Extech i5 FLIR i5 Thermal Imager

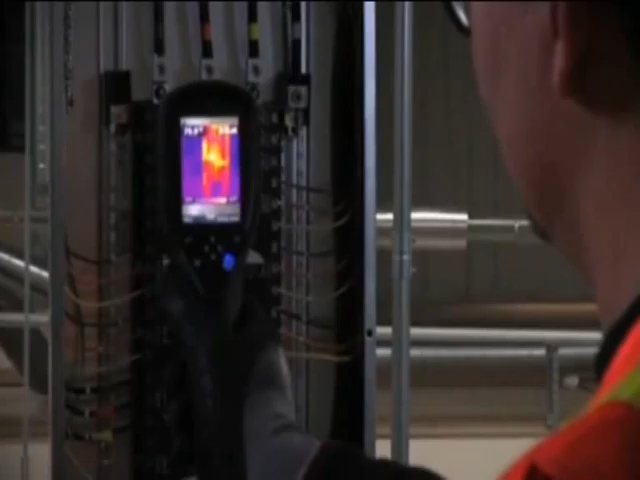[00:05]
When you see a thermal image you want to save in your iSiri screen, all you have to do is pull the trigger.
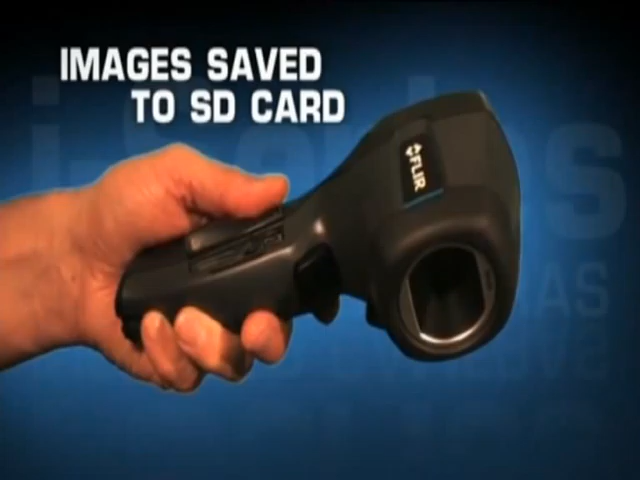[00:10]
And iSiri saves a JPEG right to the onboard SD card.
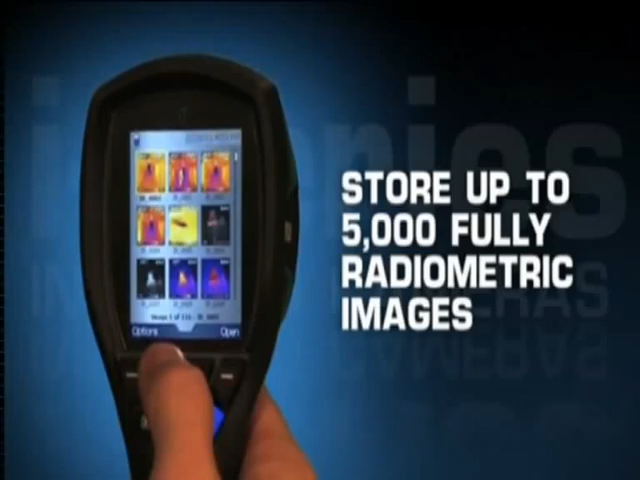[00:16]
In fact, the card can store up to 5,000 fully radiometric JPEG images.
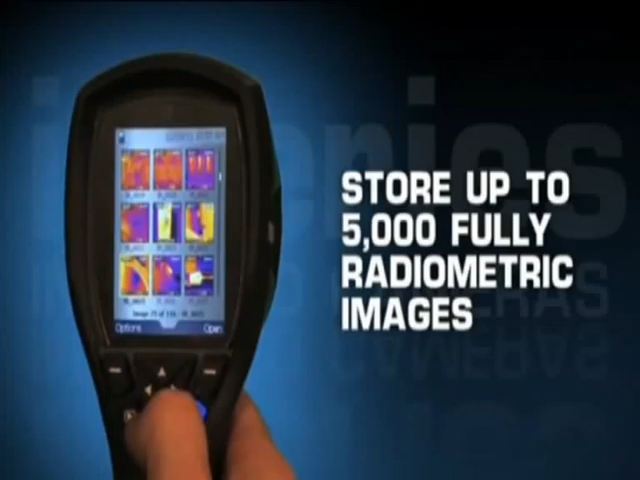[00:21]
That means you'll have ready access to pixel-by-pixel temperature data for future analysis whenever you need it.